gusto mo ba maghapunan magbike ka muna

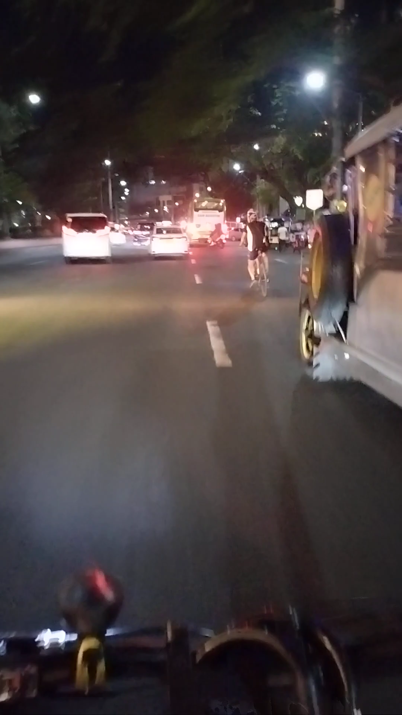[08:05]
Dami sa sasakyan. Oh my goodness. So yan. Go go go lang. Okay.